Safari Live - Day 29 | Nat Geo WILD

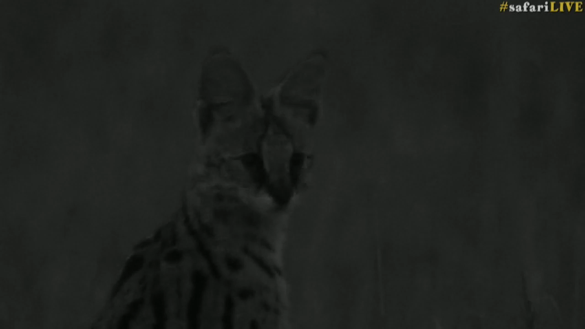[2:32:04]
There's something genet-like about their faces. I don't know if anybody else agrees with me. I think it's the length of the nose. Andy, that's brilliant. The Audrey Hepburn of the cat world. Absolutely. Those doe eyes of hers. I couldn't agree more. So there we go.
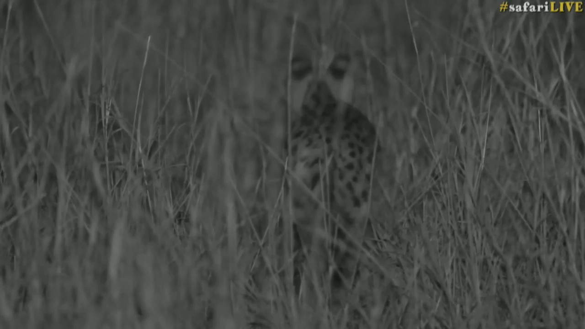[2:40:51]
Our serval is on the move once again, stalking through the long grass. It's interesting. She hasn't covered much in terms of distance. It's not like following a lion or a leopard when they're really on a mission. She just crisscrosses backwards and forwards over in a very small area. Oh, there she goes. Oh, what did she get? What was that?
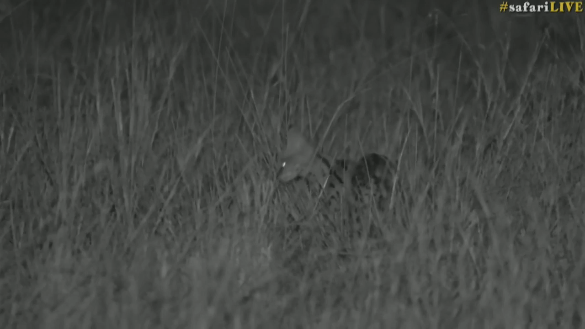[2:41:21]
A moth. I think she caught a moth. It was some kind of flying insect. I wonder how much of their diet is insect-based.
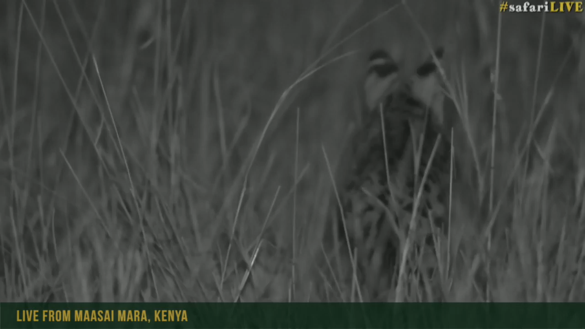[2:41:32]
I imagine quite a fair percentage. That was impressive. I barely even saw that.
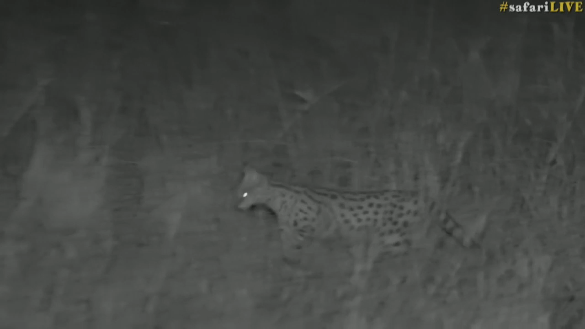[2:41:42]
And those huge ears are probably hearing the sound of the wing beats as well as seeing it. She really is the epitome of grace. Standing tall, peering through the grass. A scrub hare would be first prize, I imagine. Or a large bird, something like a Franklin or a guinea fowl. She's trotting forward again.
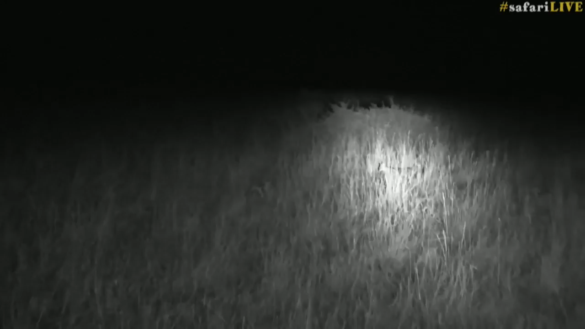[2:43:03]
Christy, yes, servals are very likely to hunt in the evening. There we go, let me stop here.
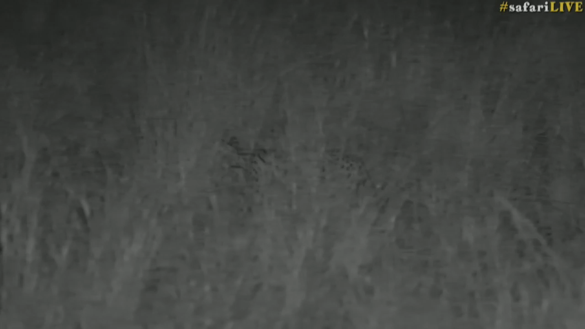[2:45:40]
Or perhaps another 4 or 5 rodents. I mean, I saw some zebra earlier, but I think that might be a little bit beyond her capabilities. Thank you, Manu. Helping me keep track of where she is and what she's doing. Oh, was that her there?
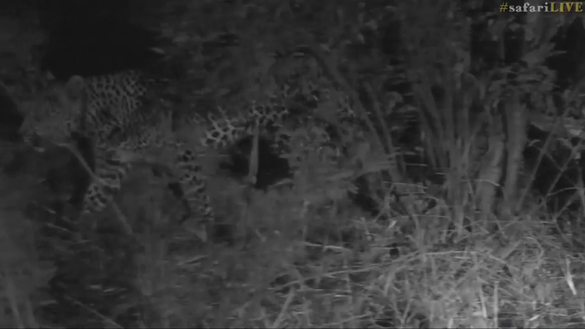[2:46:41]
He's not far now, he's maybe 200 meters from where Hosanna is, so we're going to see how this plays out. But there he goes past me, and he's being a bit shy because baboons are barking at him. So the baboons have seen him and are giving him a little bit of trouble.
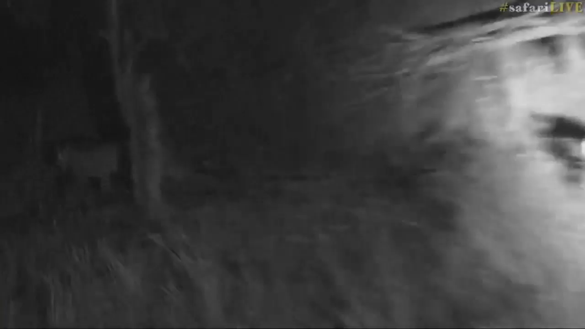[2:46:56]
So I'm just going to try and reverse and get a better position, and you'll notice that all my lights are off.
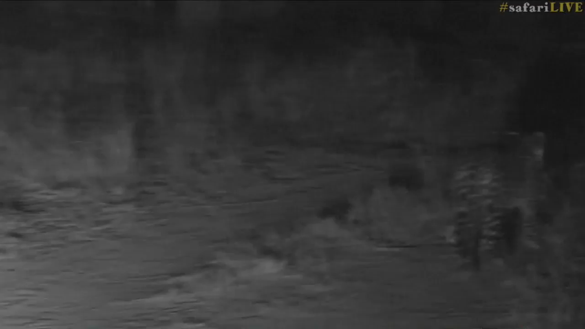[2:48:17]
and I'm going to go position myself where Hosanna is, and we're going to watch Tumba come past into this area. So there goes Tumba down my right-hand side, and I want to quickly go and have a look. Now, there's a diker between Tumba and Hosanna now, so one vehicle is going to follow Tumba, I'm going to follow, go and sit back with Osana,
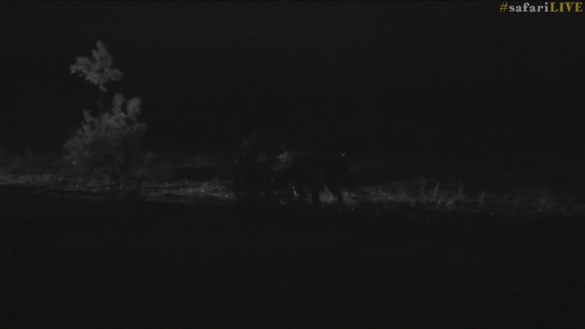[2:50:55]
Interesting, because there comes Tumba. You can see him just in the distance, silhouette walking. Here comes Osana. Osana's coming down towards Tumba.
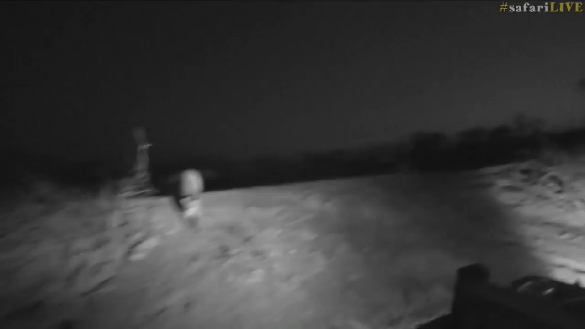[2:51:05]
There we go, look. So he's heading right in that direction. Now these two are about to meet. I don't think Tumba has any idea Osana is here.
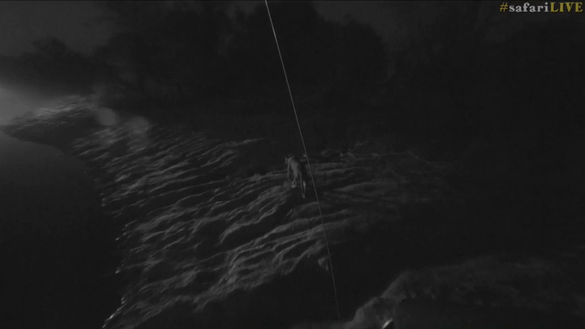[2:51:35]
And there, look, there goes Osana slinking along. Okay, Seb, let's get back there quickly, because I think what we're going to find is that Tumba's about to get a nasty little surprise.
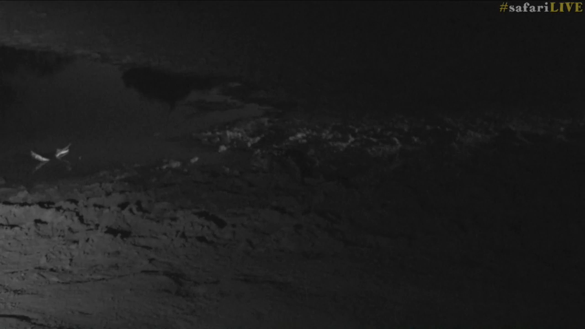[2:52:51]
Yeah, like, I don't have light in there. You can see he's right in the middle of your frame.
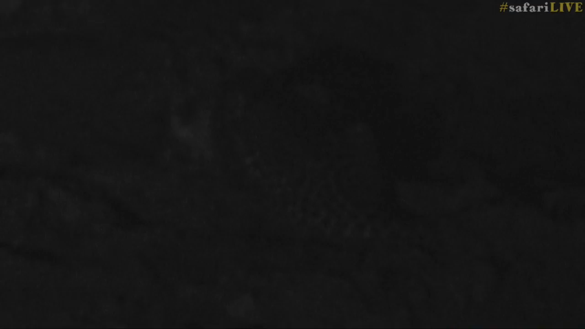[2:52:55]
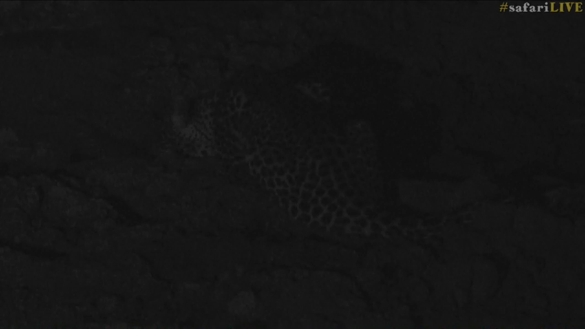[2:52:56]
So you can see Seb's just battling a little bit because the IR. But there's Osana, and look at this. He's drinking, not at all perturbed. Osana in front is now sitting and just watching.
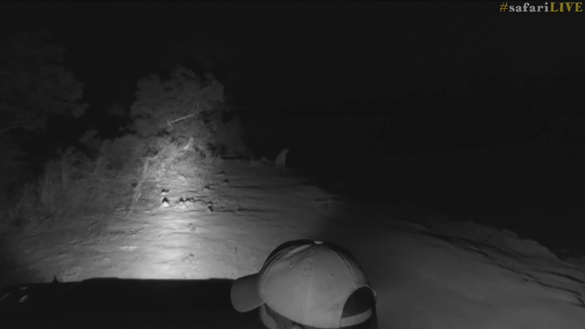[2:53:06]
He's not worried either. How ridiculous is this? This is absolutely insane. I don't think that either of them know what to do with each other. How mad is this, guys? We have been so spoiled with the leopard interaction the last few weeks. Seb, it's always with you. Mm-hmm. I don't know what it is about you, but you bring on the leopard spoilings that we get. But this is absolutely crazy.
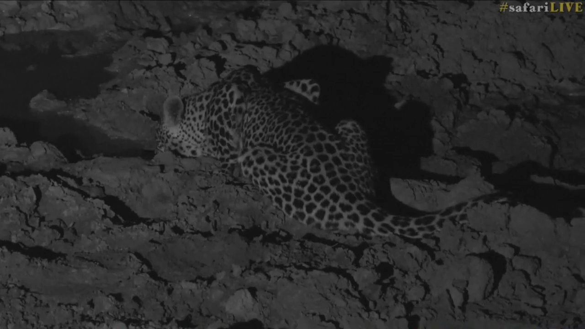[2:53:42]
Angeline, you say your heart is beating so fast right now. Well, I know, it is amazing, but there's not aggression from either one yet, and it seems as though they've seen each other, although I don't know about Tumba. He's drinking so much that I don't know if he's actually noticed that Hosanna is so close to where he is. But we are in prime position to see what's going on. This is just amazing.
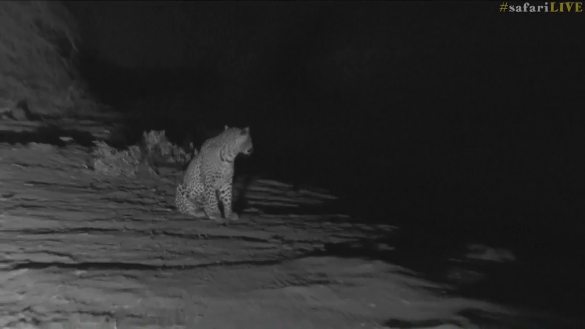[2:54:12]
There's Hosanna watching. You see, he's not really sure what to do. I think he knows that this isn't Shongile, it isn't Tandi, so I think he's kind of just checking out to think to himself, well, who is this person that's drinking? And it's quite amazing to see. So now, what are you going to do? Tim, you say just like old buddies. Well, I don't know so much. I think Hosanna is trying to work out what's going on and trying to see who this actually is, whether it's a female or a young male.